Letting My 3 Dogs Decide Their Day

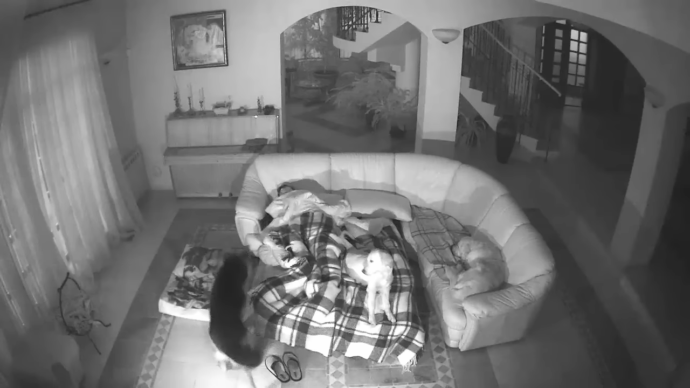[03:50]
Also, the camera has an inbuilt night vision feature, which allows you to see your pets clearly in pitch dark.